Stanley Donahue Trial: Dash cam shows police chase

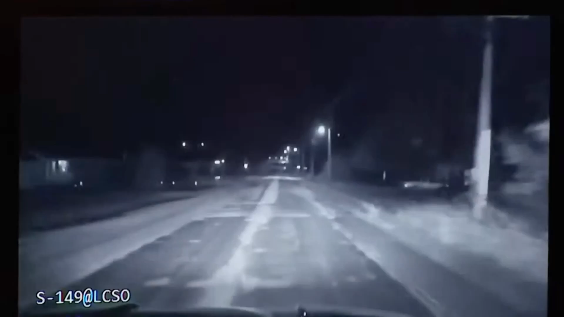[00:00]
I got it and got the tail lights off. Going in town of Coggin, 1080.